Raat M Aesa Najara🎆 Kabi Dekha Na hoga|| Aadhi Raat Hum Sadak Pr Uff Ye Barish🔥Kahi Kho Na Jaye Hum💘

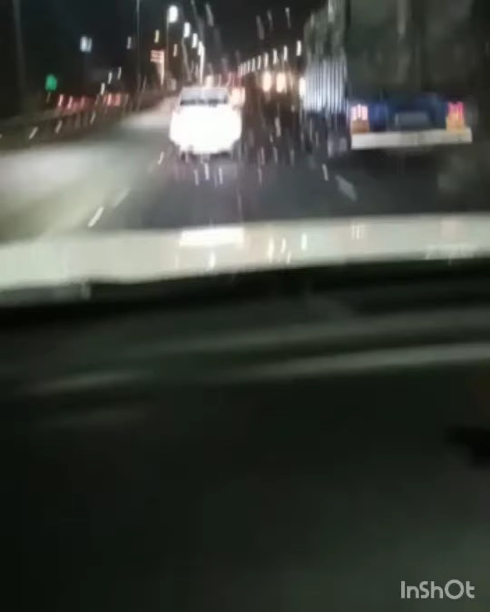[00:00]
Good evening Bangalore and I am going to talk to you once again friends, it's 11 o'clock at night and as you can see, it's so beautiful and we went to a wedding and we are coming back from a wedding and you can see, wow, it's so beautiful it's the first rain in Bangalore and it's been very cold, cold it's a very warm, but you can see,